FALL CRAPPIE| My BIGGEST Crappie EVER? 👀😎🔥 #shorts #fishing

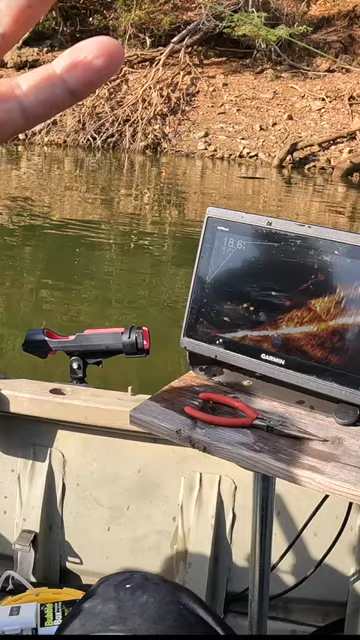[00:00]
got him chasing it the whole school of them look at that oh you're bobber